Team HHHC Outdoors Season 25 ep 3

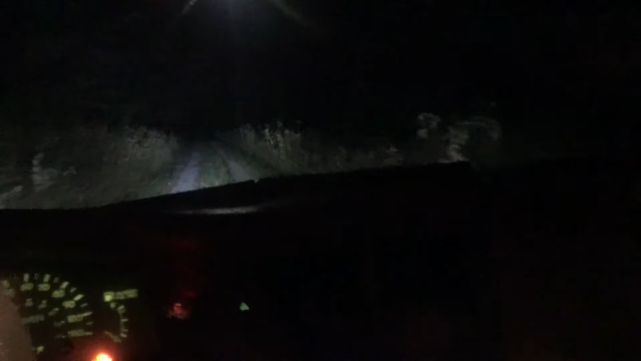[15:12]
we'll see what he's got. Just a little gas well road drives back in here, just a little piece. We'll see what he's got. As soon as I get to the tree, I'll show it to y'all. Stay tuned. Okay, y'all.